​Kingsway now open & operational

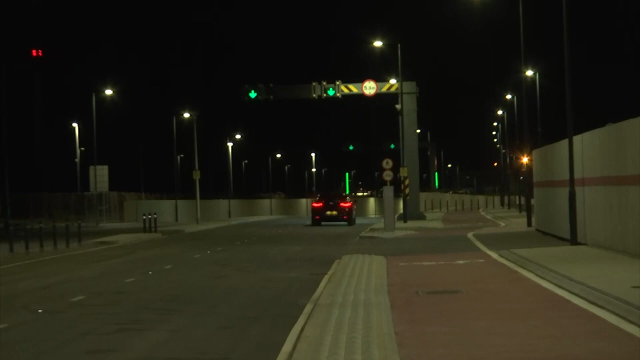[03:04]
And we have Jonathan Scott waiting to ambush him at the end of the tunnel. So it's heading on to Devil's Tower Road. Well, there we go.